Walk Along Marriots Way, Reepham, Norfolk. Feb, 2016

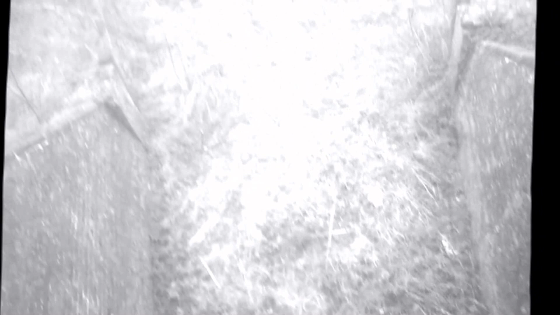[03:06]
There used to obviously be a road or something like that. There at some stage.